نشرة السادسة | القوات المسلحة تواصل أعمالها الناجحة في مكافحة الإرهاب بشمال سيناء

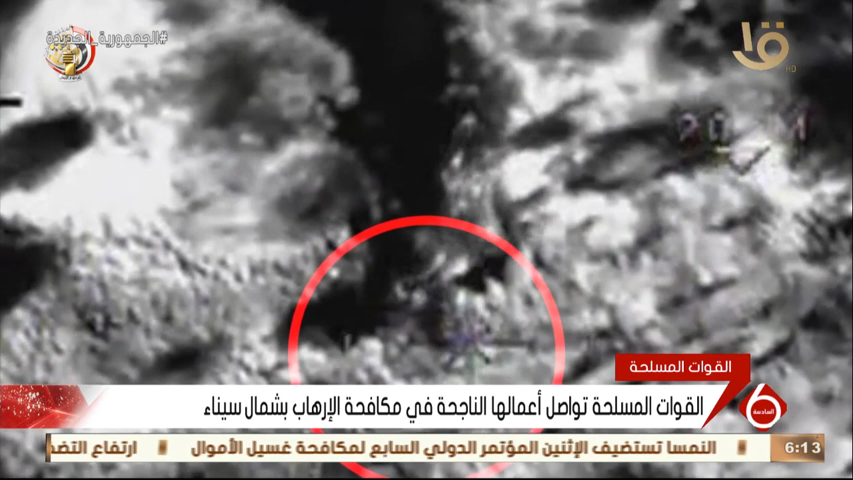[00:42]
العناصر الإرهابية حيث تم محاصرتها ومداهمتها ونتيجة لمبادرة العناصر الإرهابية بإطلاق النيران
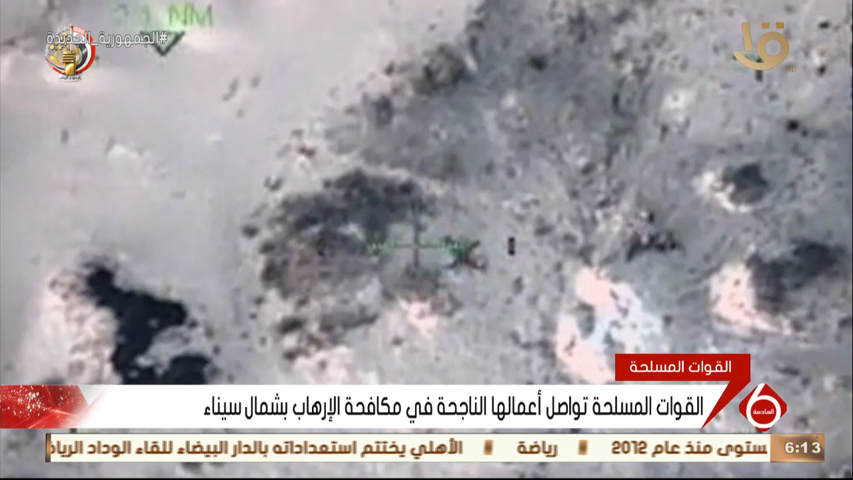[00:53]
على قوات إنفاذ القانون بالقوات المسلحة والاشتباك معها أصفرت أعمال المداهمة الناجحة عن مقتل